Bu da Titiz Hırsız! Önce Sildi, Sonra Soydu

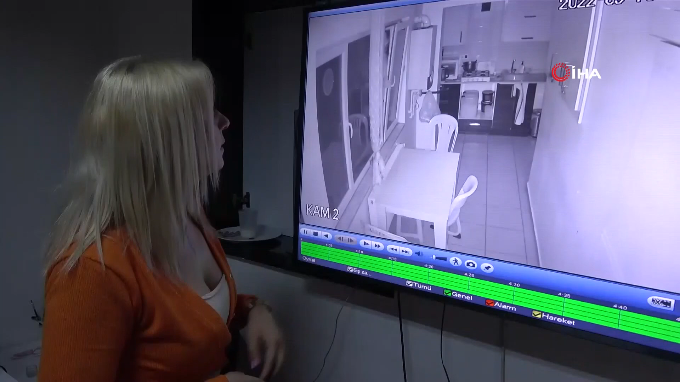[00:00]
Bakın şu an zaten girmeye çalışıyor. Bizim pencere üstten açıktı havalandırması. İçimiz açık bırakıyoruz akşamları. Şu anda büyük ihtimal o cebinde İngiliz anahtarı veya tornavidayla da zorlama yapıyor. Hayır şu an kendisi yittiriyor.
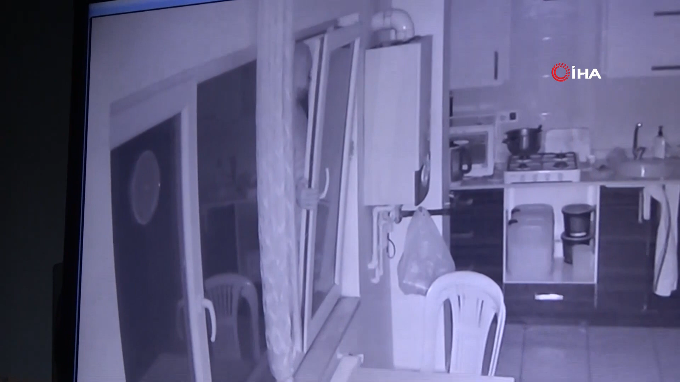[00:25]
Tekrar ürperdim ya. Ama çok nasıl ayarlar? Şapka değilim mi? Şapka değilim mi? Kırmına bak kesik, sağ...
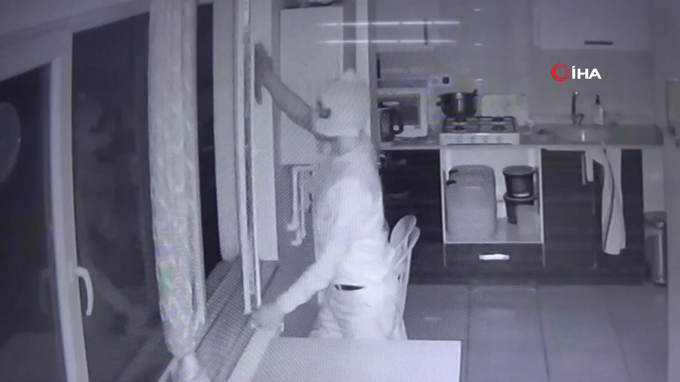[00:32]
Aşyalar da beraber nasıl çıkmış şu an? Dört poşet diye ama bir şeyle çıkmıyor ki. Topakta da maskeyle gerekiyor. Var mı var?
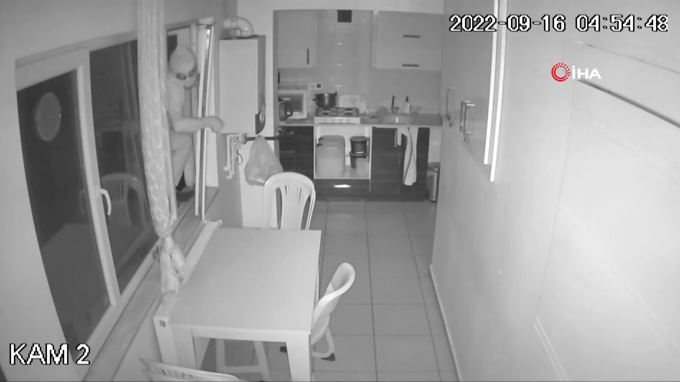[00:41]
Hırsız pencereden giriyor, mutfak penceremizden. Kapıdan çıkıyor.